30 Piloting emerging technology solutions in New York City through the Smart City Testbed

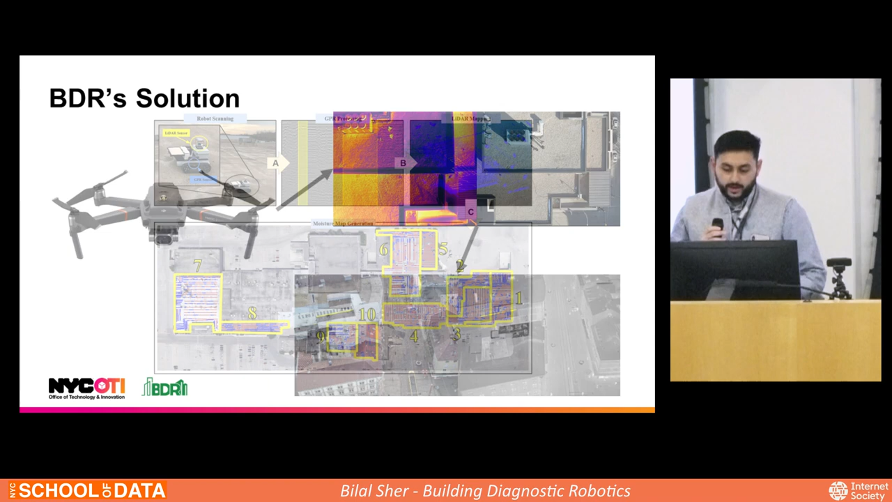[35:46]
who also assessed this same building and found the same issues that we found. In addition to that, we also employ drone technology to scan rooftops as well, locate moisture on them, just to verify our findings. And we also use those to assess facades. And with all of that information, we're really using this pilot project with DCAS and OTI to both iterate and improve on our technology, as well as show benefits for large portfolio owners,
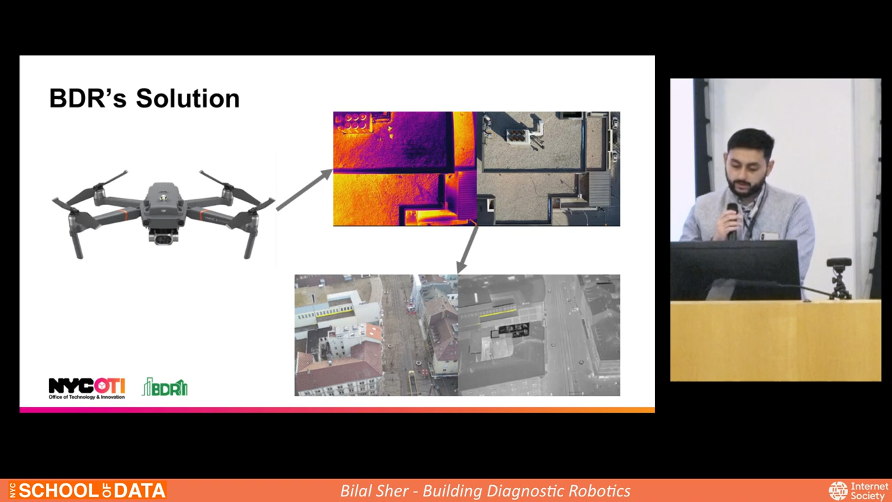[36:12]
large building portfolio owners like governments. So Rufus here is pretty small. If you wanted, we can take them up very easily onto rooftops. We've got a little backpack that we put them onto that we can just use when we climb up ladders or stairs. He is waterproof. We've taken him through puddles. We've been on rooftops that look a little bit like swimming pools, where you've just got so much water underneath the insulation.
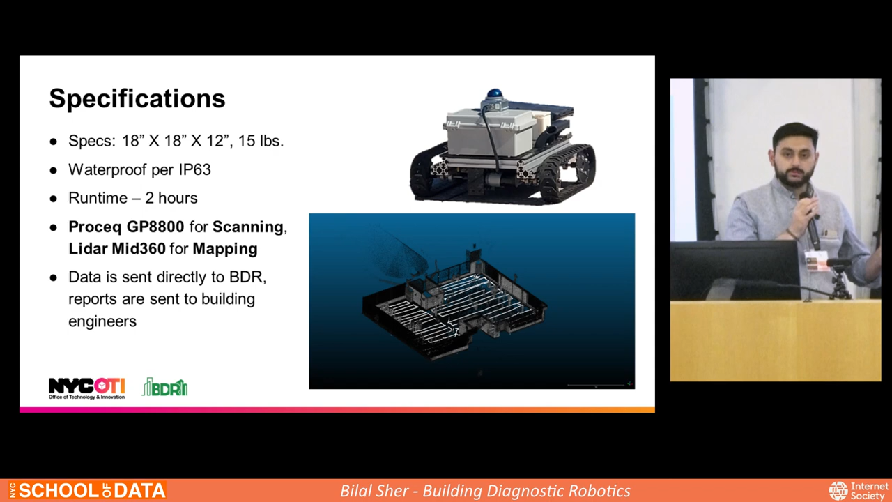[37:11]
So Rufus, as great as he is, is really just a tool for collecting data. And, you know, we're talking about data here. The data is very important, but it's what you do with the data that matters afterwards. So we actually take this data, this ground-fenetrating radar data, and we process it with an AI that we've trained. The AI makes determinations on moisture, but we know that this data contains other information as well. For example, if you're looking for the structural components right underneath the roof, you would be able to—they're clearly visible in some of the scans that we do. And so with data, there's a lot of things that you can do with it,